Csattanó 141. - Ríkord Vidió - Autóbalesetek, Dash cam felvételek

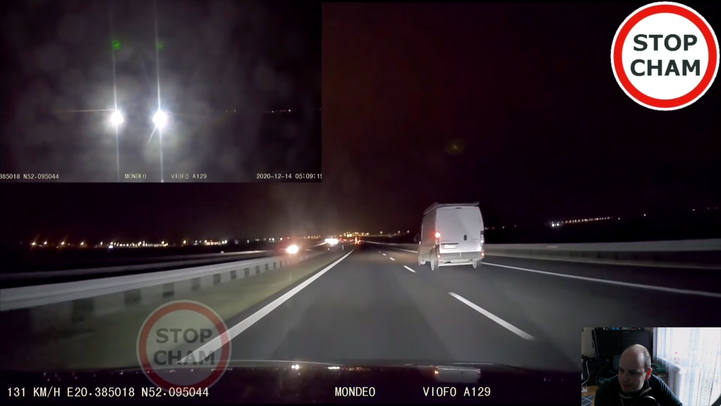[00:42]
Áááá, már megy a levillogás, bár mondjuk ezt nem mondanám belsős sávfoglalásnak. 130 szalma és 131-en. Teljesen korrekt. Azt, hogy a bácsi nagyon kemény.
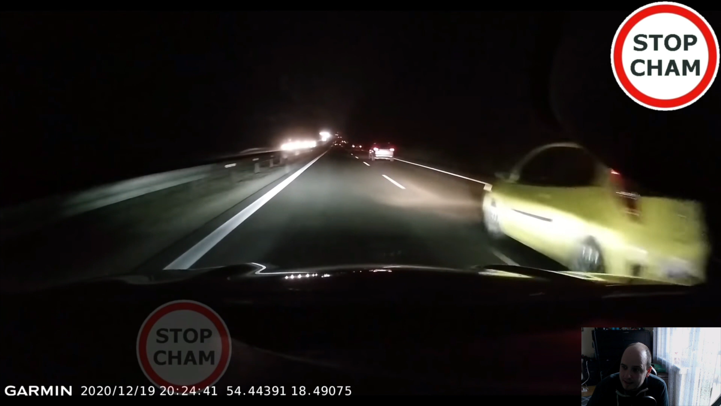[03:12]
Aki a külső sávban megy, aki a külső sávban volt, az meg egy sútyerák.